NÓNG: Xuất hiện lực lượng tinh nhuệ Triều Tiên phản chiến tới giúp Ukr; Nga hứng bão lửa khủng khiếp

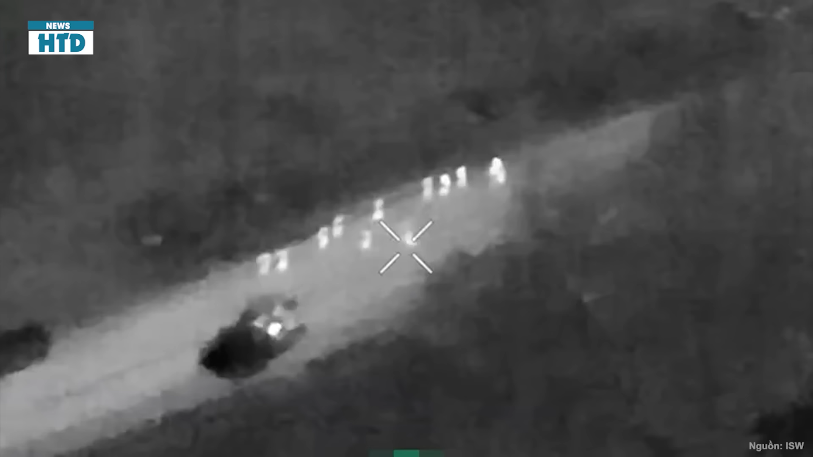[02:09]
đông nam Shaktaskay Mặc dù các nhà phân tích không tìm thấy xác nhận nào cho những tuyên bố này Cũng có những thông tin cho biết rằng,
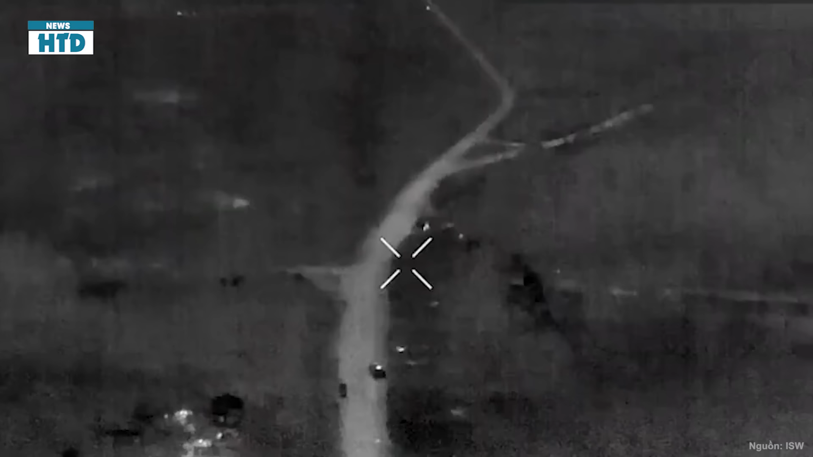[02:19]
lực lượng Kiev gần đây đã phát động một cỗ tấn công cơ giới quy mô trung đội vào các vị trí của Nga ở quận Kleskovsky thuộc vùng Kesk Của đội Ukraine đã tiến